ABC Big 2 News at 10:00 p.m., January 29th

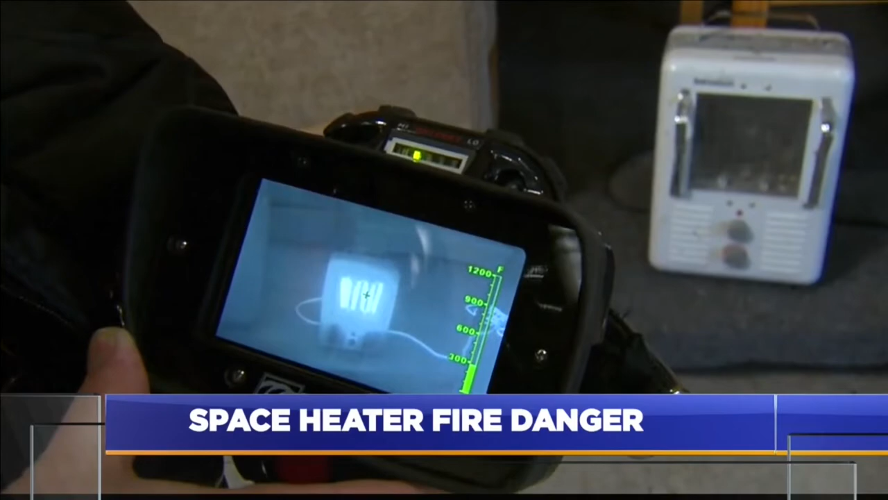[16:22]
If you were to touch that, you could burn yourself. The next demonstration, how quickly a fire can spread when a space heater is too close to combustible items.